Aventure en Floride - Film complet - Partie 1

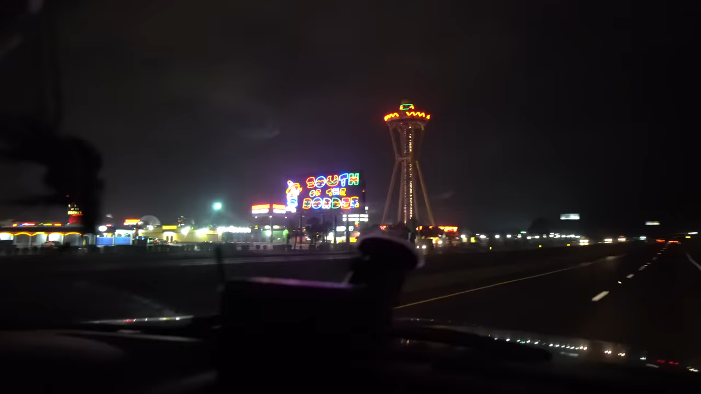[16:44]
Petite mise à jour de notre trajet d'où on en est. Là, on vient de passer South of the Border, ce lieu mythique qu'on n'arrête jamais.